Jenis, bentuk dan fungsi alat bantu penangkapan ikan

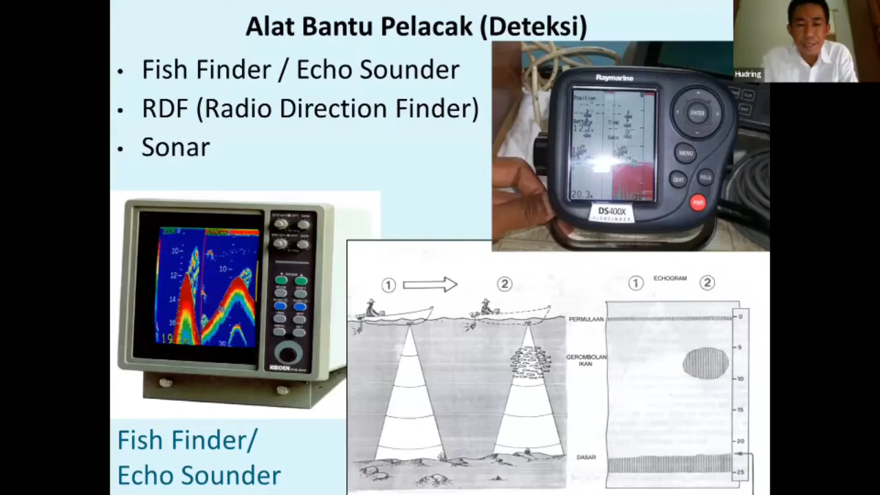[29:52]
Itu Untuk Alat Bantu Penangkapan Ikan Di Bagian Navigasi Lanjut Mbak Ini Seperti Yang Gambar Di Bawah Ini Yang Kanan Dia Akan Berupa Kayak Sidik Jari Tapi Terdeteksi Itu Adalah Gerombolan Ikan Ini Adalah Bagian Bagian Sonar